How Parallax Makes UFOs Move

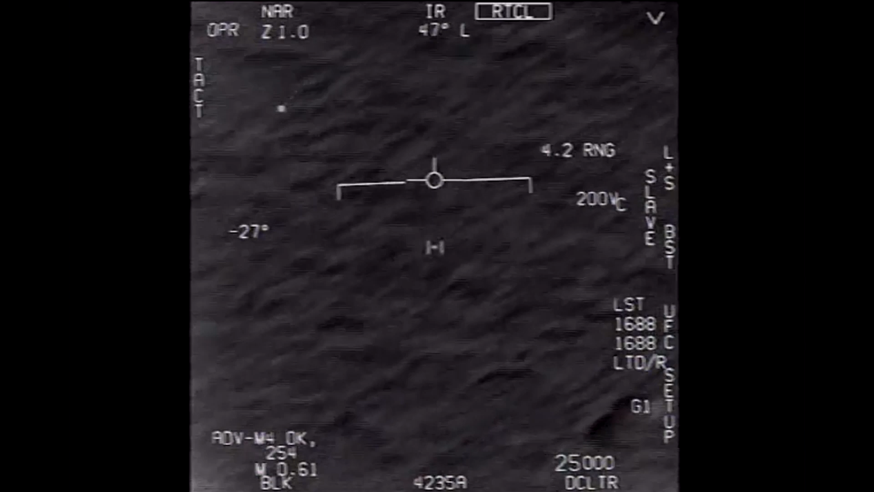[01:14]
this white orb is having the same effect effect in the the UFO video